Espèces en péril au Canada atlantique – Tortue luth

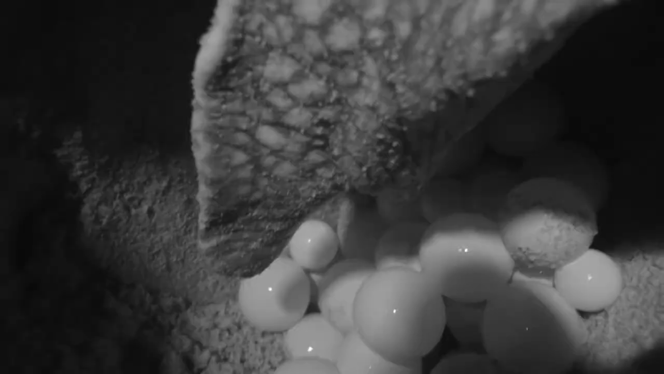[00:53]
Lorsqu'elles arrivent sur la rive, elles creusent un profond nid à l'aide de leurs nageoires pour y pondre environ 80 oeufs qu'elles couvrent avant de retourner en mer.